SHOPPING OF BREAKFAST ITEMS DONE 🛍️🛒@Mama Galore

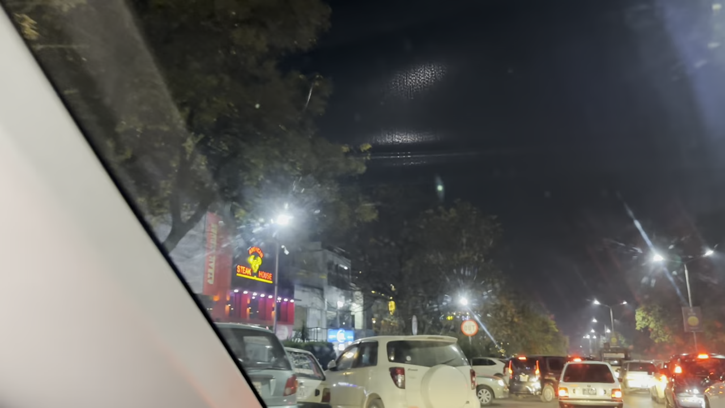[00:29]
हम आ गए हैं F6 में, हालांकि रात का टाइम है लेकिन फिर भी रश देखे।
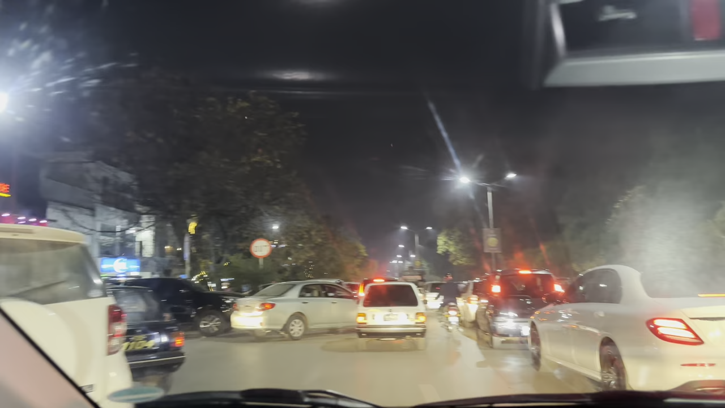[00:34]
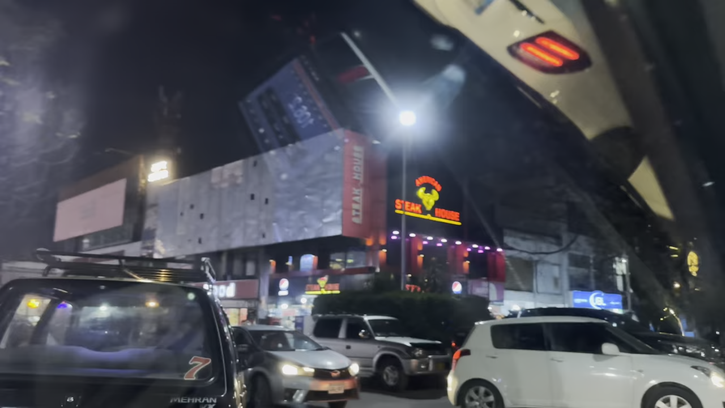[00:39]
अमेरिकन स्टेक हाउस, तो बड़ी दो तीन राउंड लगाने के बाद हमें यहाँ पार्किंग मिली है,
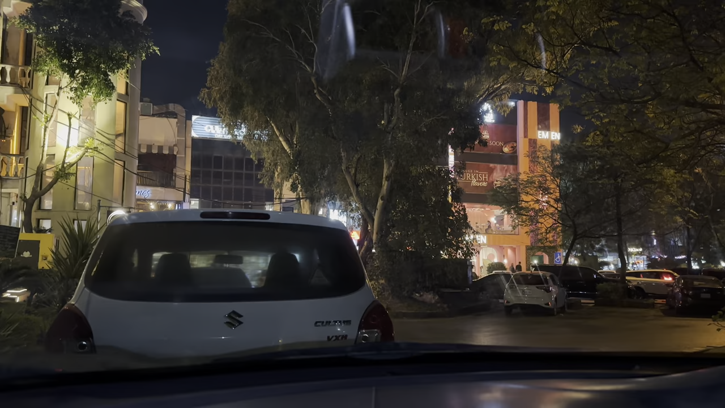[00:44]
और अभी ये शम्स वाला राउंड नहीं है।